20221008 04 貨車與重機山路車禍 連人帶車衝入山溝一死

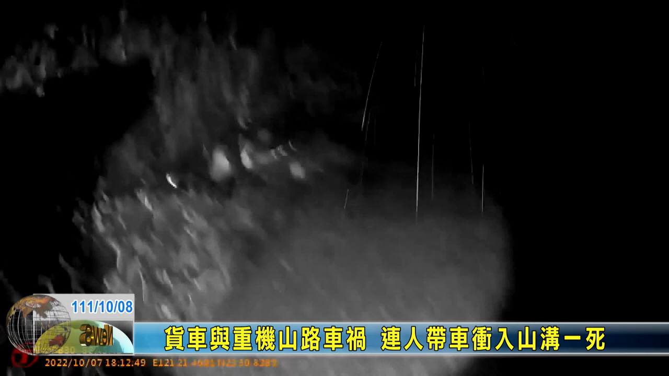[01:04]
驶在刑警事故路段疑似为注意前方车框撞击前方同向